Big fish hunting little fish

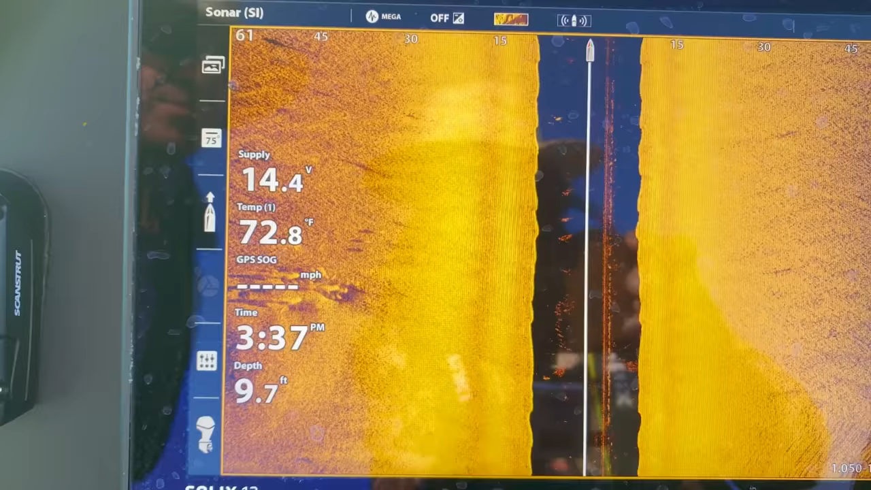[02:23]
On screen: depth 9.7 ft, water 72.8°F
A couple of poles but I don't think there's a couple of fish.